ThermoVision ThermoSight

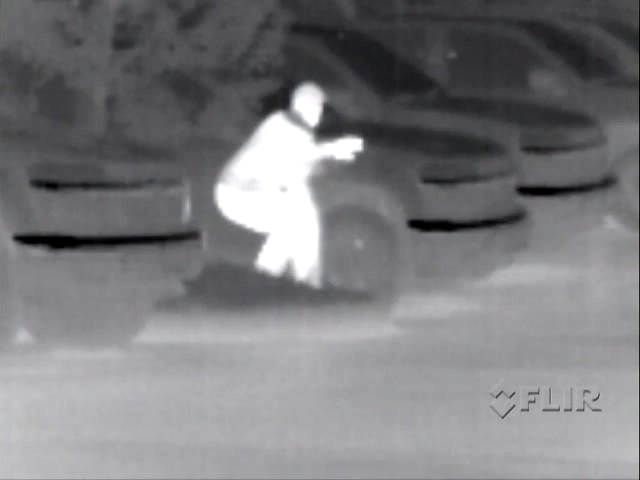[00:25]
Unlike night vision devices, the ThermoSight sees thermal signatures, also known as heat. Therefore, it can detect threats in total darkness and through common obscurance like smoke and dust.
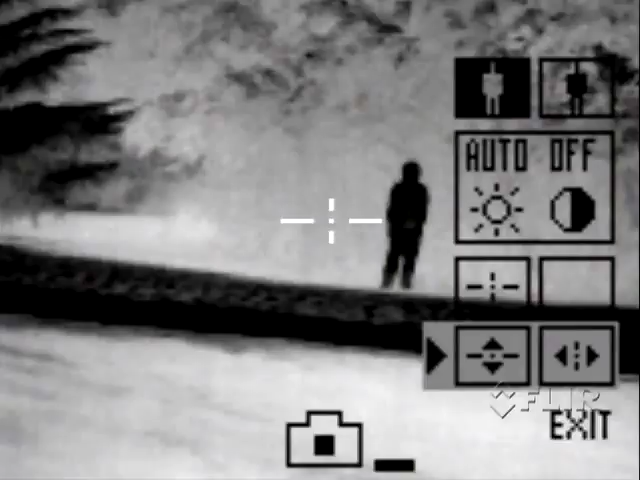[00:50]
The system will run for over four hours using standard AA batteries.
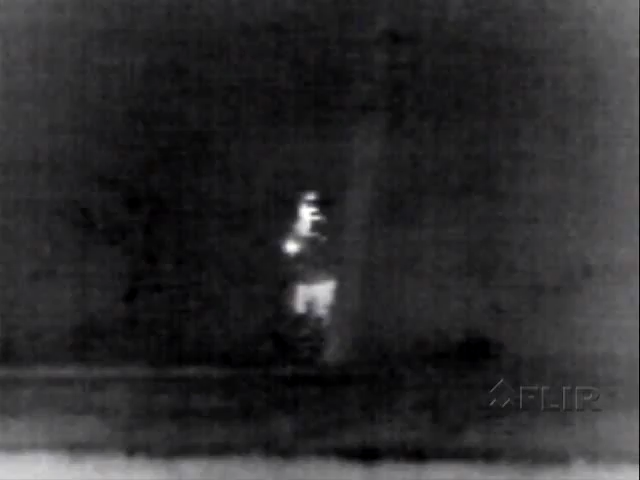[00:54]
It is available with a wide or narrow field of view lens, depending on your mission requirements.
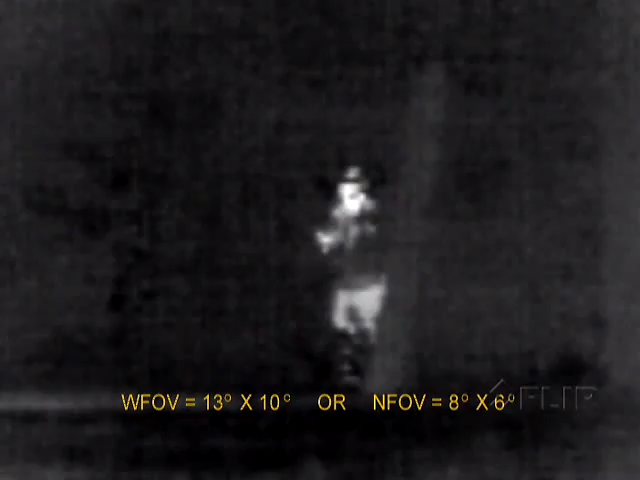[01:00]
ThermoSight images can be saved to the camera,